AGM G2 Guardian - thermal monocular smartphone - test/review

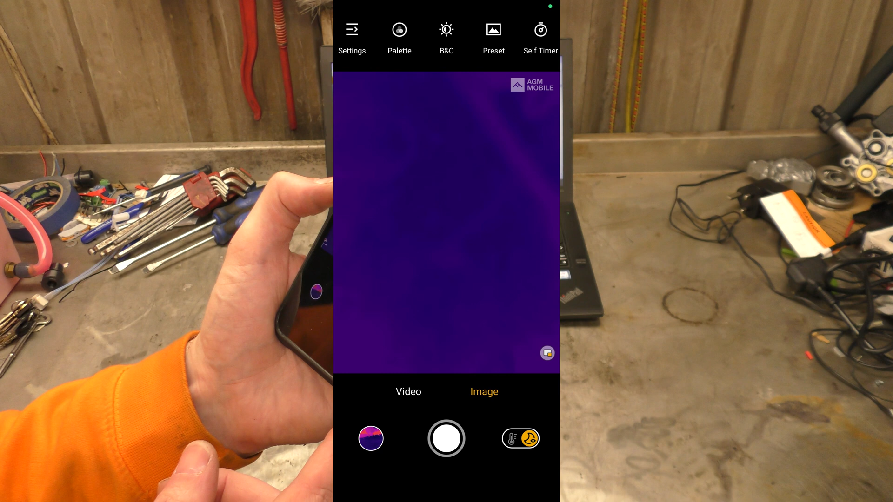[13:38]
is, you can switch over to, we'll call it analysis mode,
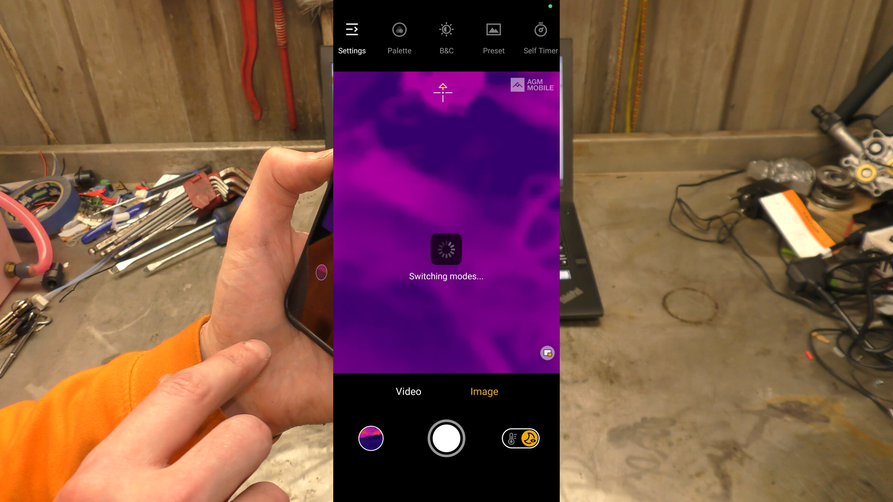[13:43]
I'm not even sure, it's called analysis mode, but I'm calling it analysis mode, and this is where it operates,
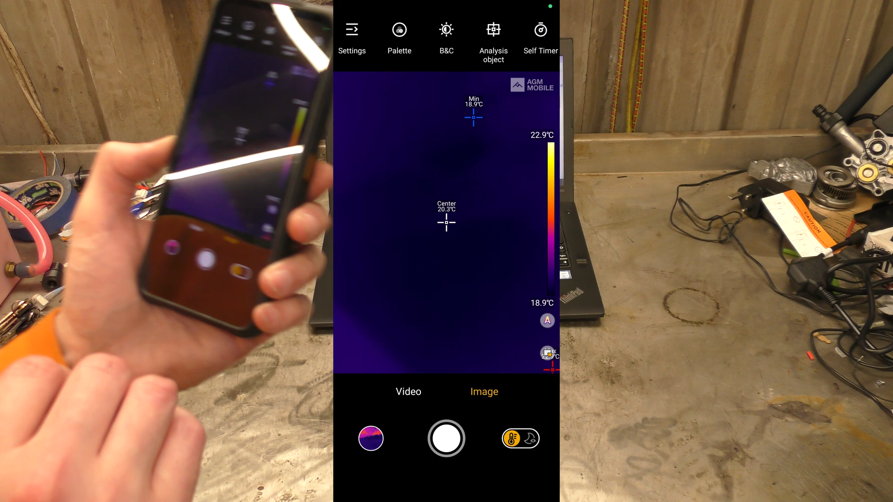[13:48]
On screen: min 18.9°C, scale top 22.9°C, scale bottom 18.9°C
more like your, typical, thermal imaging, imager,
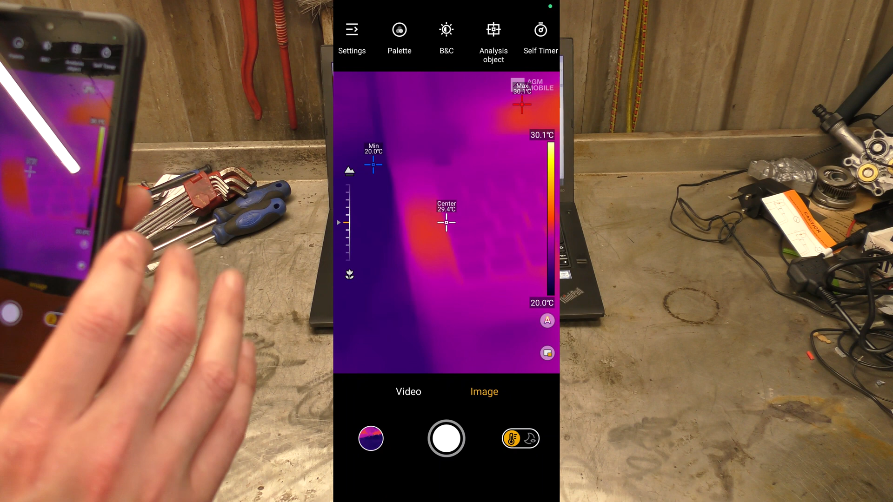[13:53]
On screen: scale top 30.1°C, scale bottom 20.0°C
which you can, you know, set highs and lows, and, do object analysis, and you can, draw your, boxes around, things and get,
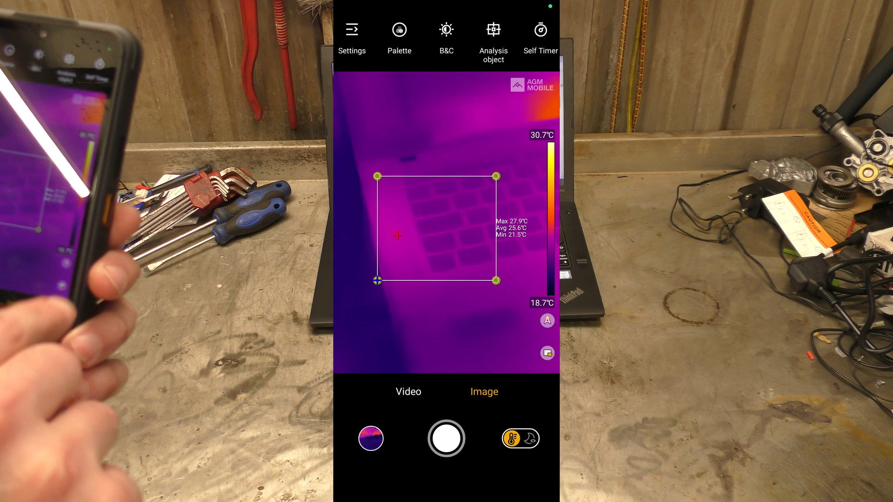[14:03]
On screen: scale top 30.7°C, scale bottom 18.7°C
average temperatures, and, what not, what's the other thing, you can,
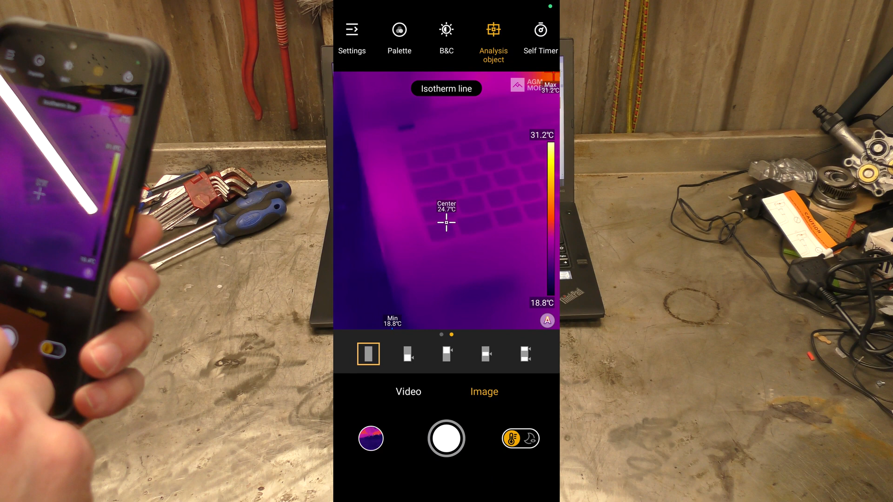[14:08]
On screen: scale top 31.2°C, scale bottom 18.8°C
well you can change the, the points, where,
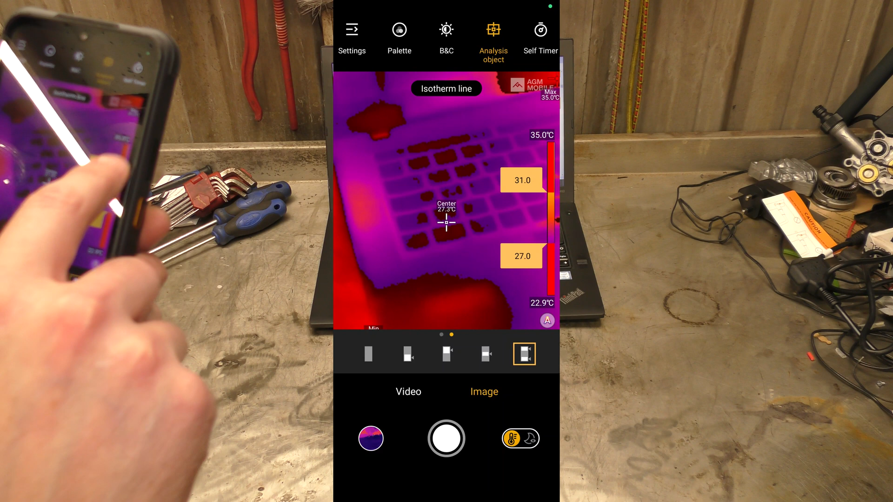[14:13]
On screen: scale top 35.0°C, scale bottom 22.9°C
highs and lows are, that's the automatic, and the,
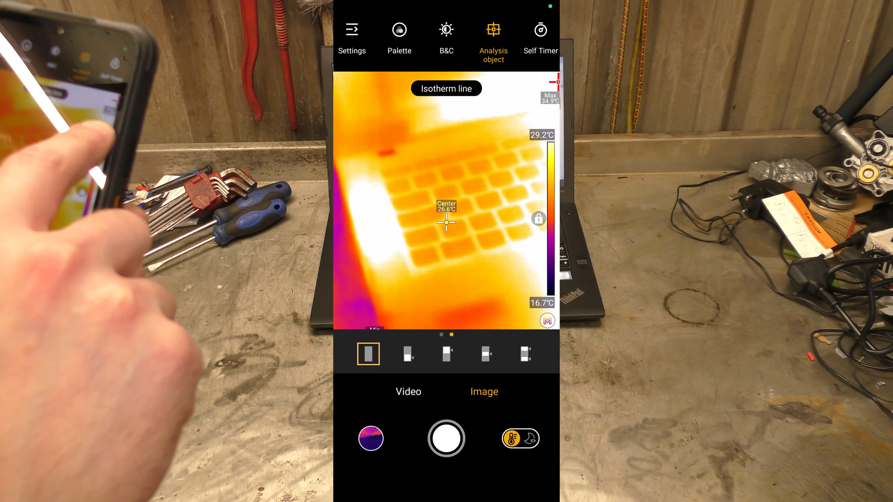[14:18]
On screen: scale top 29.2°C, scale bottom 16.7°C
automatic levels, oh this laptop's got a really hot spot over there, oh that is,
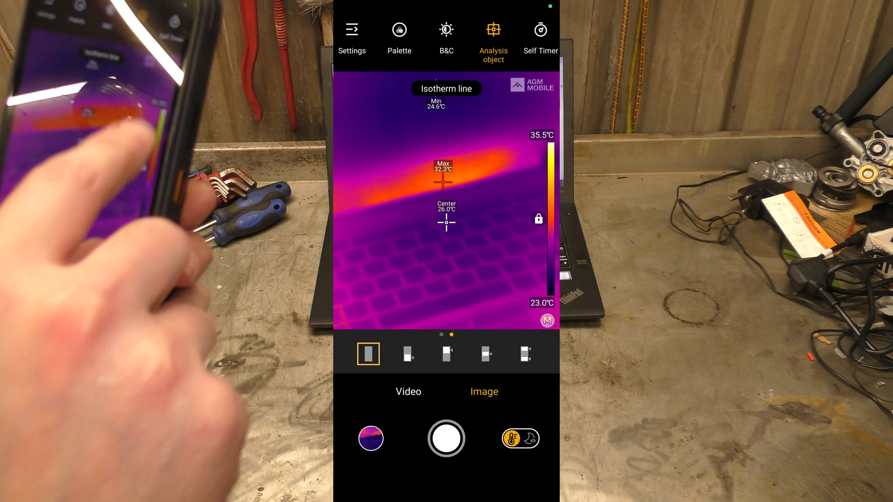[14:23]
On screen: scale top 35.5°C, scale bottom 23.0°C
what was it doing, object analysis, analysis, let's give it more points, that's,
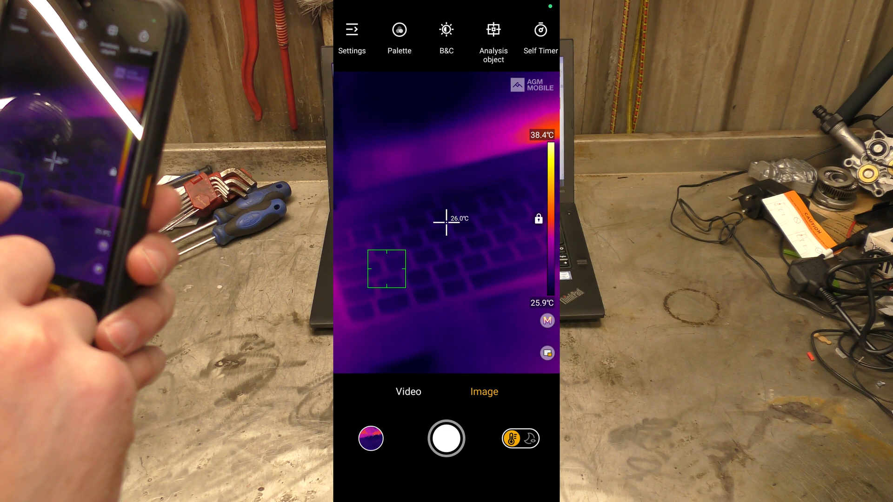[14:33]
On screen: spot 26.0°C, scale top 38.4°C, scale bottom 25.9°C
can you move the, here you can move the point around,
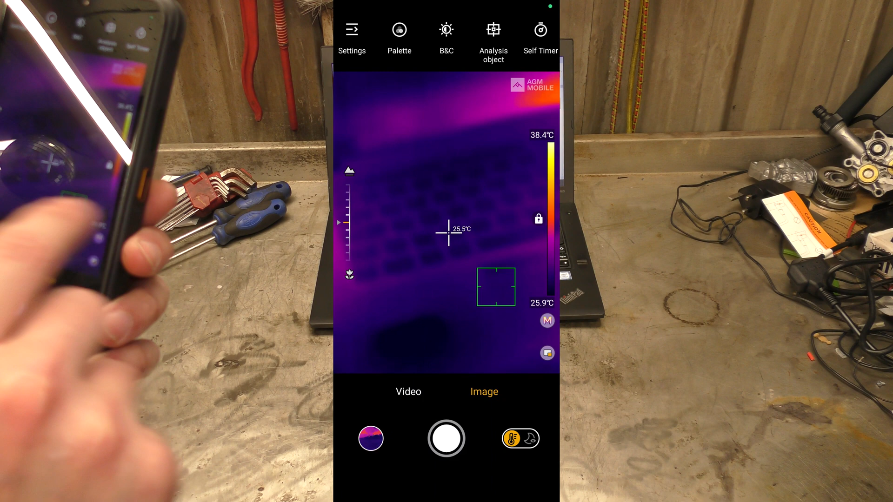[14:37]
On screen: scale top 38.4°C, scale bottom 25.9°C
oh so let's talk about, the actual, the autofocus then, because it's the,
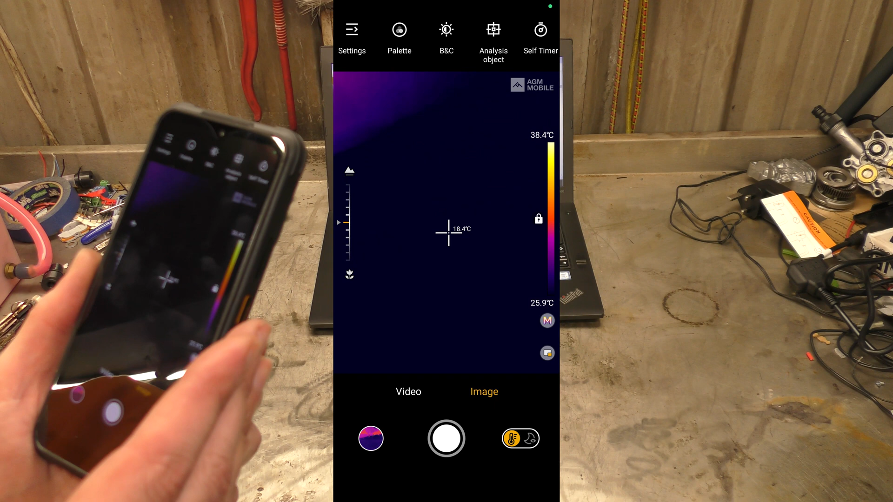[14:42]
On screen: scale top 38.4°C, scale bottom 25.9°C
only, one I know, that's the sound of a chainsaw, that's handy,
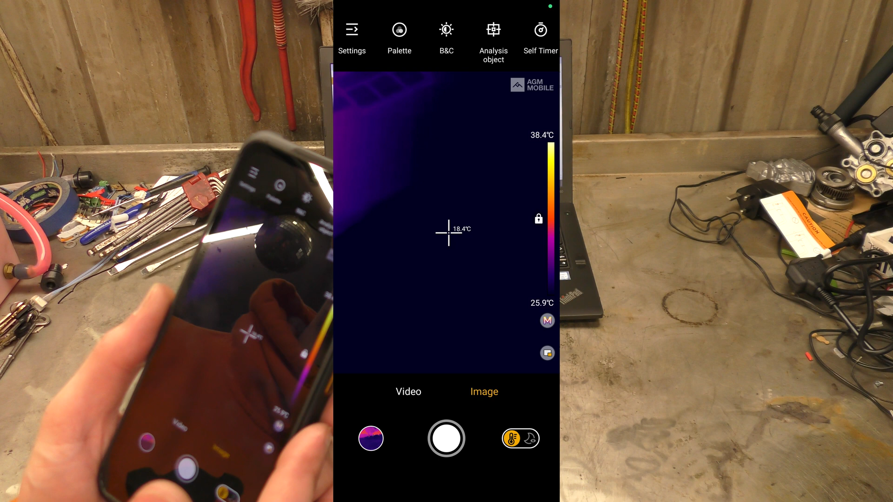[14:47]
On screen: spot 18.4°C, scale top 38.4°C, scale bottom 25.9°C
okay I apologise, if they can hear the chainsaw, going in the background, but,
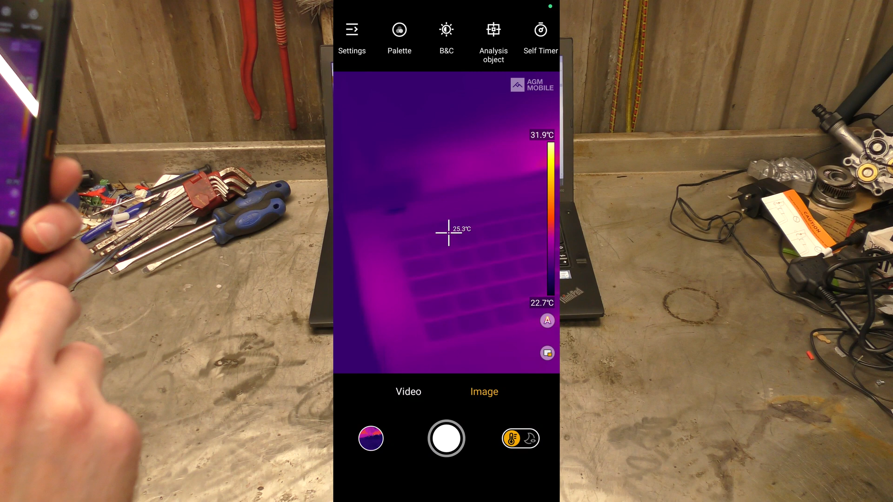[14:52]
On screen: scale top 31.9°C, scale bottom 22.7°C
it is what it is, it's an autofocus, so this is, like I think the only,
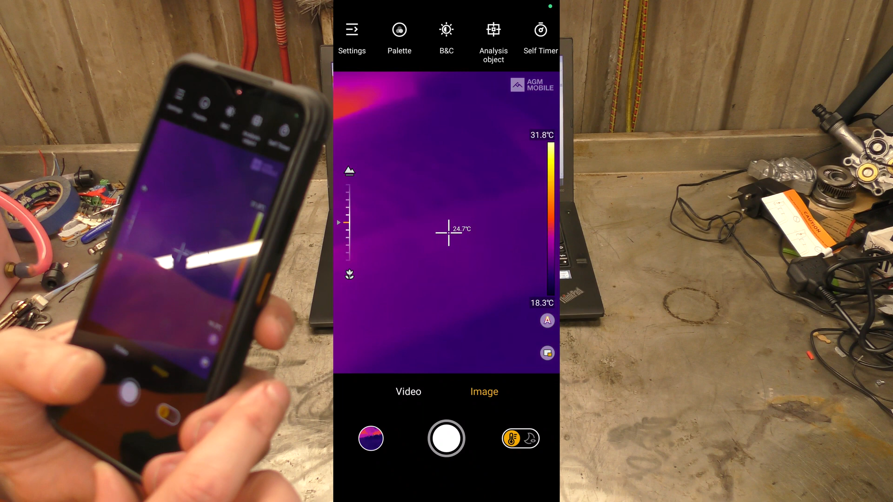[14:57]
On screen: spot 24.7°C, scale top 31.8°C, scale bottom 18.3°C
thermal imager, that's not a fixed focus, so you can get up,
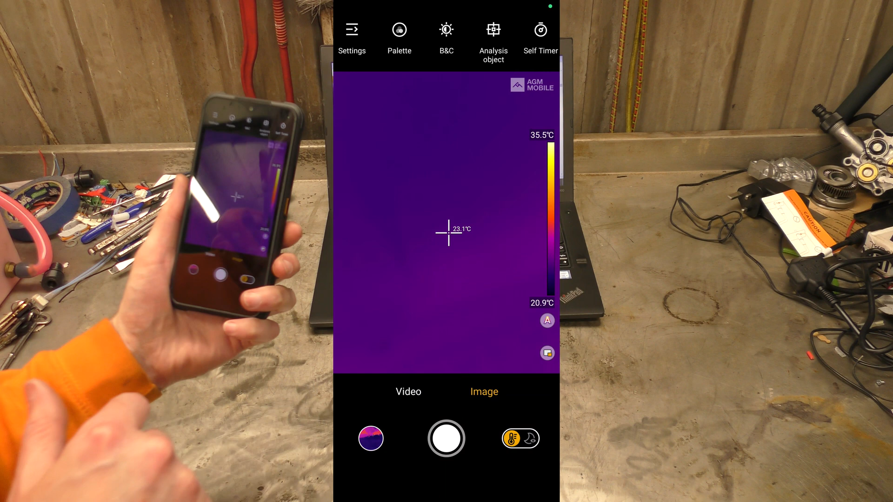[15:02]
On screen: scale top 35.5°C, scale bottom 20.9°C
close to things, I don't know how close I can get, but, wait I need a temperature gradient, to just look at,
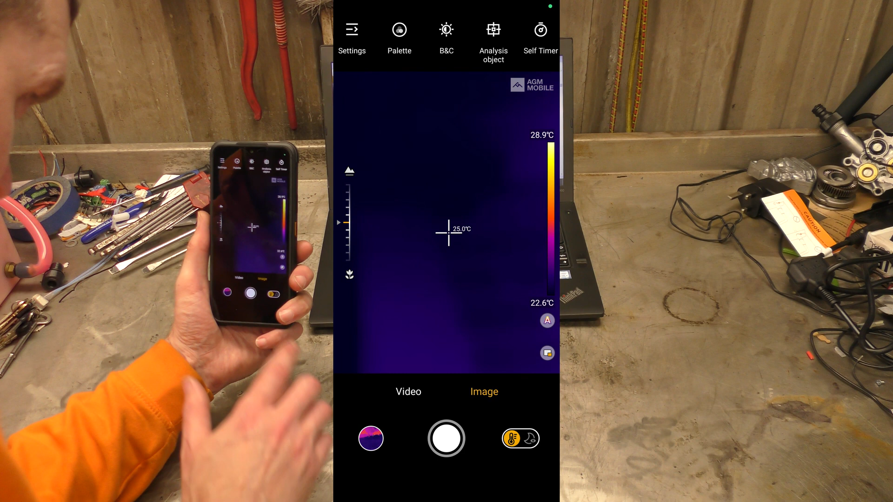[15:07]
On screen: spot 25.0°C, scale top 28.9°C, scale bottom 22.6°C
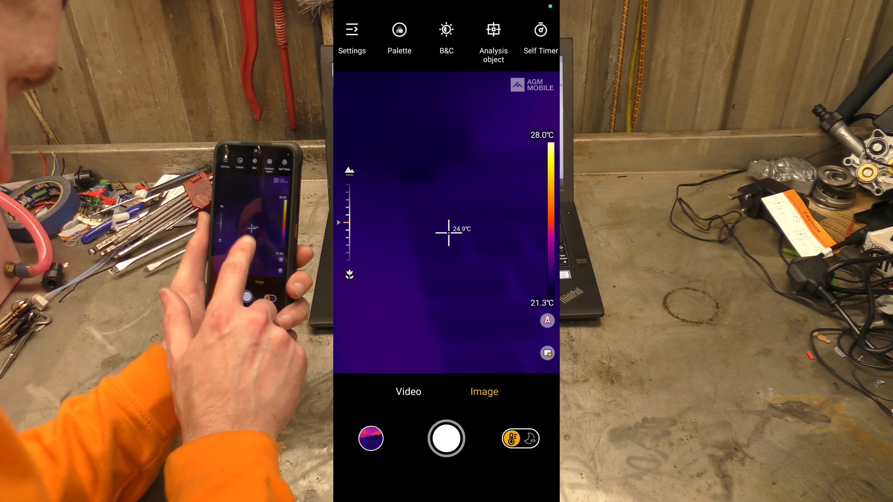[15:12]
On screen: scale top 28.0°C, scale bottom 21.3°C
so I can get, fairly close, to things, not quite macro level, of thermal imaging, but it means you can, do close and far, which is, kind of handy,